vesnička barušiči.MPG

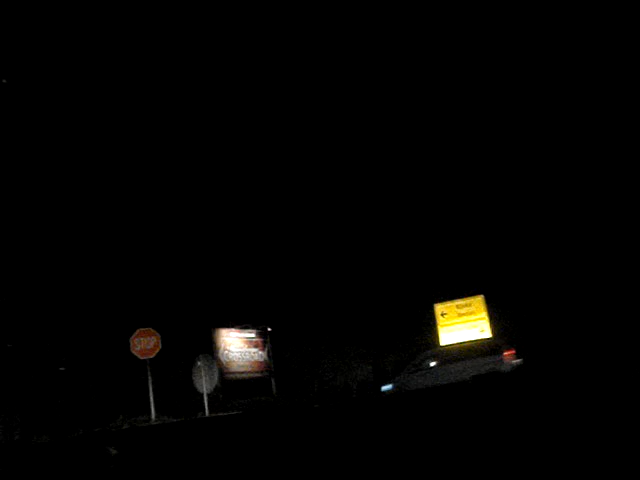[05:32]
Bachariek a o Myšaj doleva. Krk ferry doprava. Na ferry fakt nechcem jako.